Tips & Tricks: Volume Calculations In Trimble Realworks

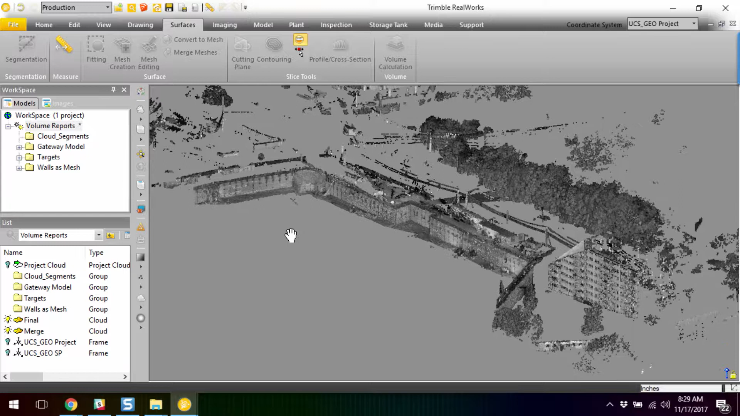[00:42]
volume differences between the face of the existing shoring and the exterior perimeter of the foundation wall. So, we've cleaned up the cloud, and I've opened this up just to show you the entire cloud to prove the scan. And let me now close this up and show you what we've cleaned up.
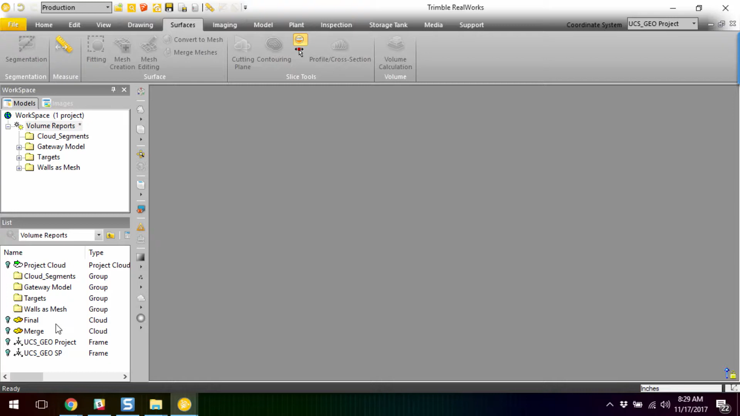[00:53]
And so, you really need to clean the cloud as best possible because you're essentially going to be creating a calculation based off of the face of that cloud. And there really is no face of a cloud, per se, but the series of points are defining what the face of that shoring actually is composed of.
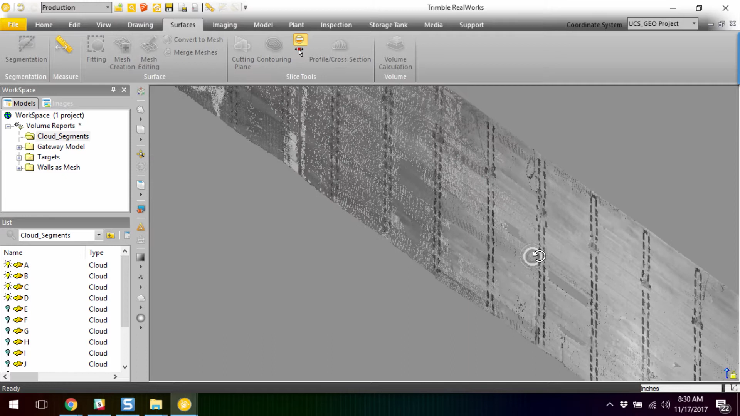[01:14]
As we can see, there's a whole bunch of simply looking like a board and batten situation here.
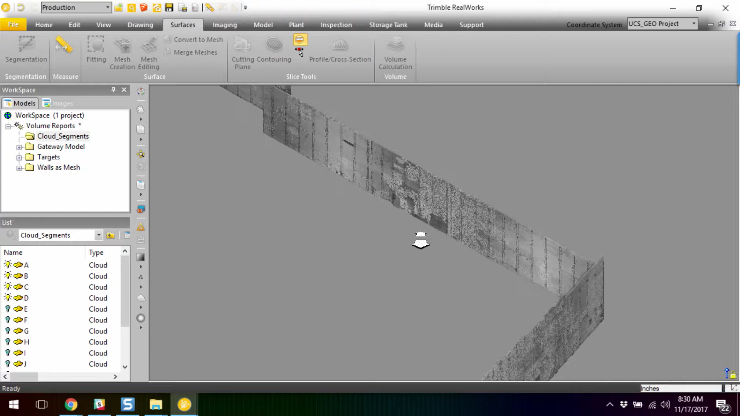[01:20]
So, once you have the cloud as clean as possible, we then have modeled in our walls as meshes.
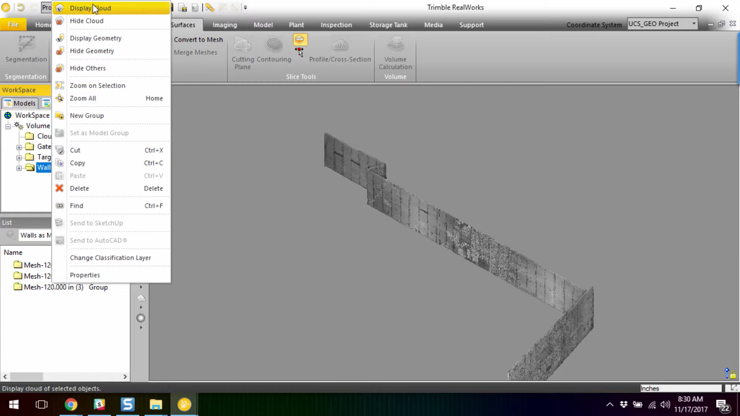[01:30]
And so, if I come over here and activate our geometry for our walls, we can see here where,
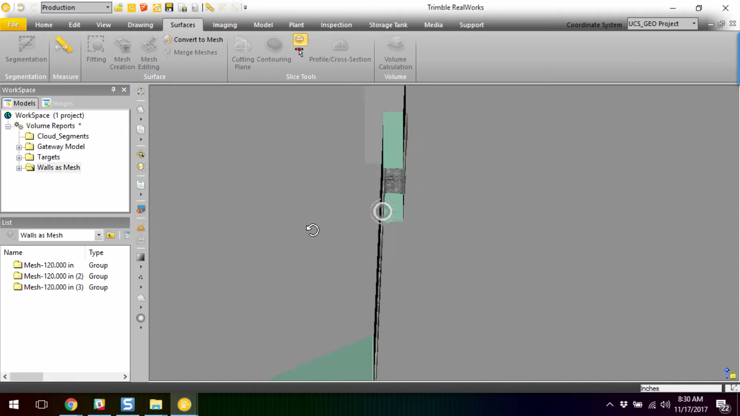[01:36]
I mean, just visually you can start seeing the deviation between where the face
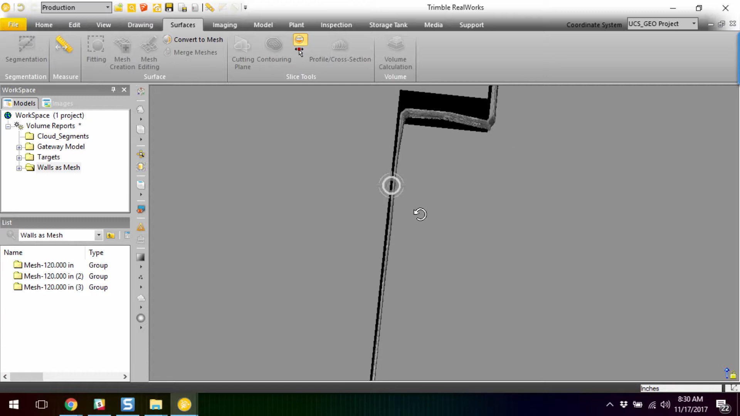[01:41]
of the shoring is and any kind of deviations and framing and whatnot,
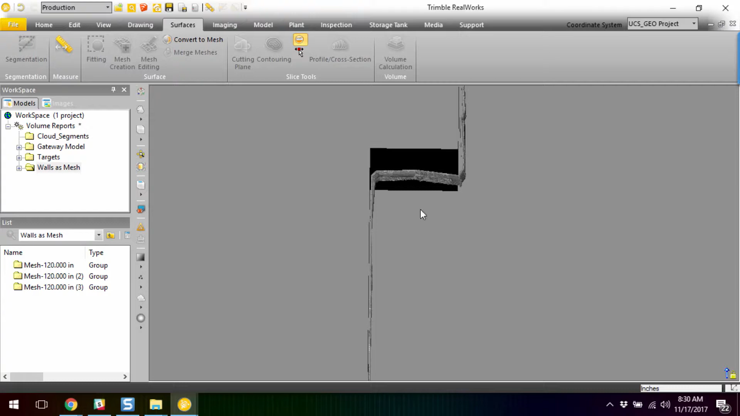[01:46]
and then where the face of the planned wall is going to be.
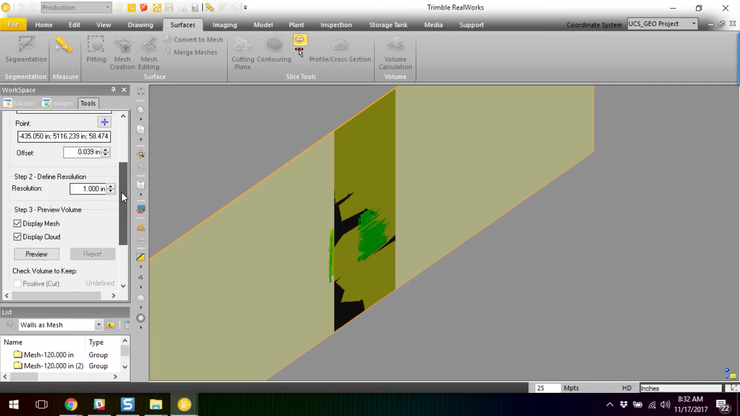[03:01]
And so, we'll just do a one-inch for a quick presentation or a quick preview. And just like that,
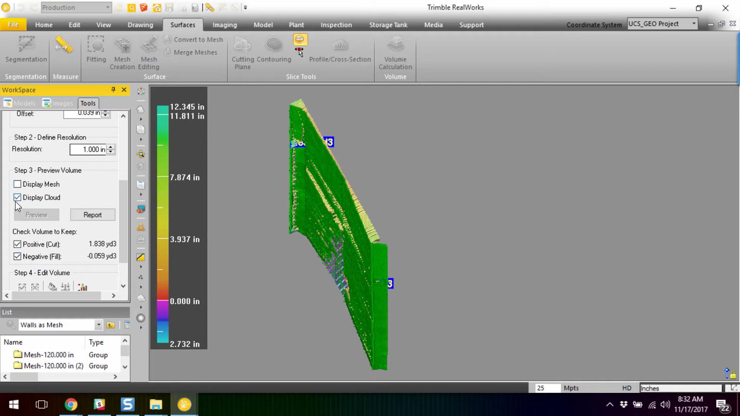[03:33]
We can turn that off as well. And we're left with a coloration showing what in this regard is mostly a cut, meaning that the face of the wall is actually penetrating into the face of the shoring. And then we have a minor bit of fill.